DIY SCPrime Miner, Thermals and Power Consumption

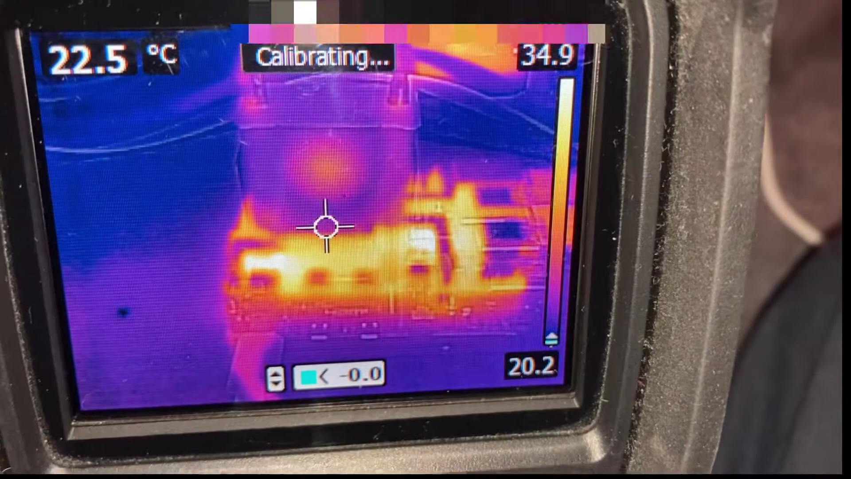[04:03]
On screen: spot 22.5°C
got the pi 4 on the thermal camera the fan itself is only given about 25 26 degrees c if we move it down to the motherboard itself it's only about 32 which is pretty good for this move it around
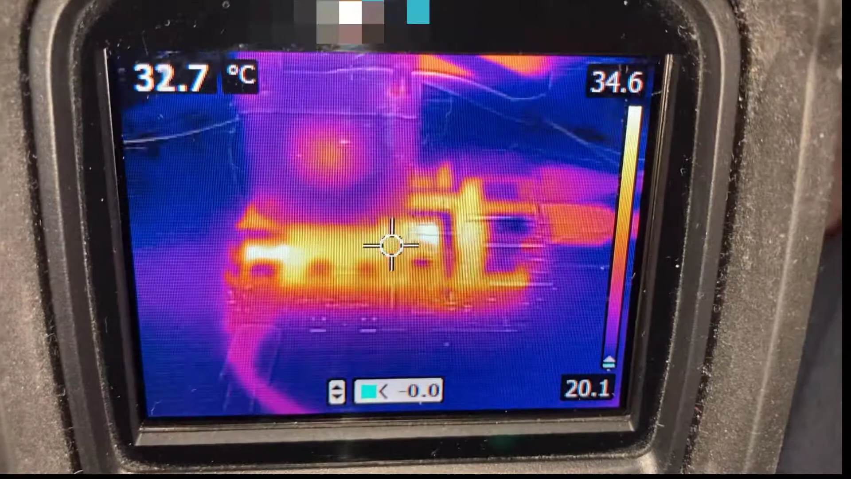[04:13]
On screen: spot 32.7°C
going up to about 35 36 on one of those chips so next up is the portable hard drive
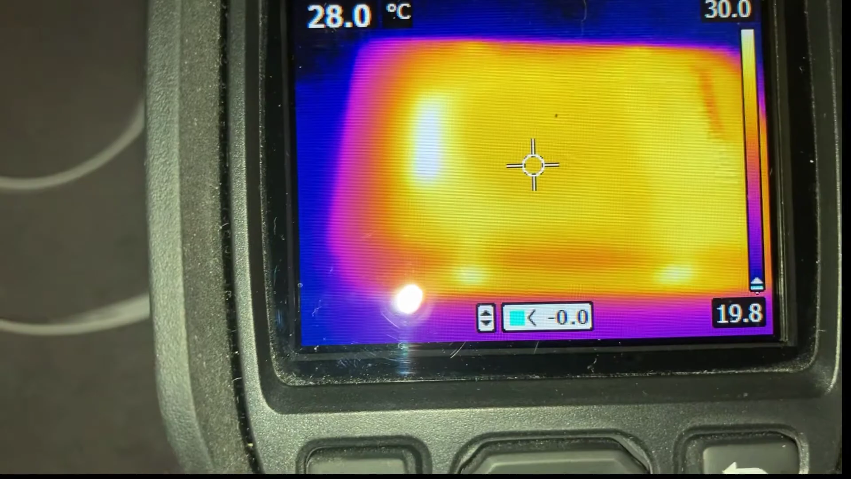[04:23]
On screen: spot 28.0°C
if we look at that it's only about 28 degrees c gets a
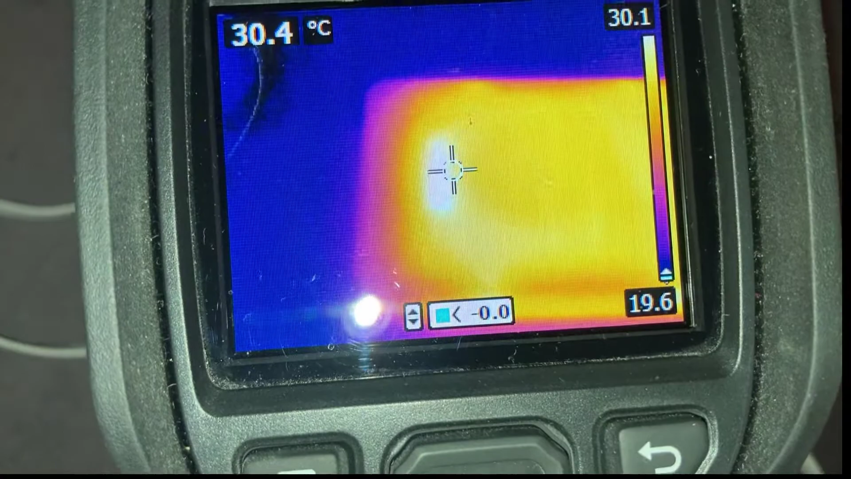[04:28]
On screen: spot 30.4°C
little bit hotter just towards this bit on the end at about 30 degrees so
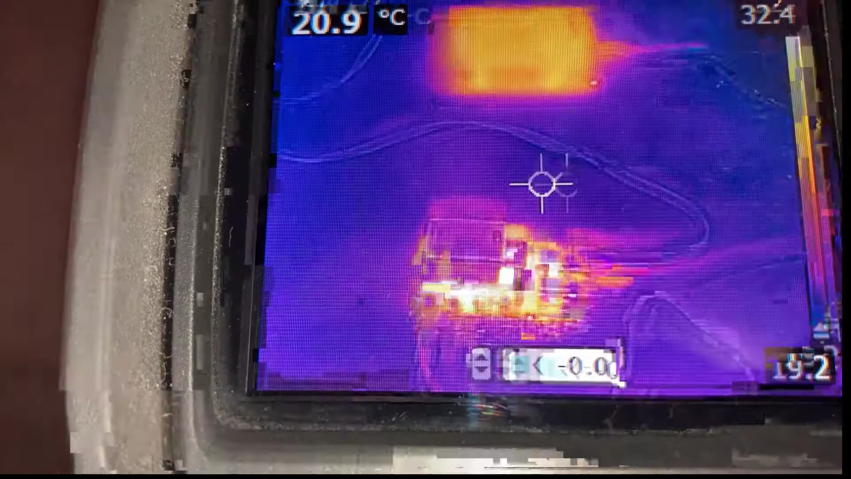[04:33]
On screen: spot 20.9°C
overall that's what the heat signature looks like